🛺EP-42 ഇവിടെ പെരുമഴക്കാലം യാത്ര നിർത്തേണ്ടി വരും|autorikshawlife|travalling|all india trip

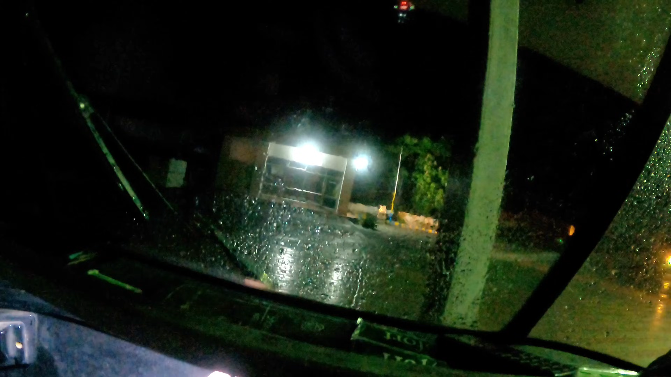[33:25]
ആഹാ പോരേ തേങ്ങമാരെ. ഞങ്ങളപ്പോൾ പമ്പിലിരുന്ന് ഭക്ഷണം കഴിക്കുകയാണ്. ഭക്ഷണം കഴിച്ചു കഴിഞ്ഞാൽ നമ്മൾ നമ്മളുടെ വണ്ടി എന്താ പറയുക, മഴ എങ്ങനെ പെയ്തിട്ട് ചീറ്റിലടിക്കുകയാണ്.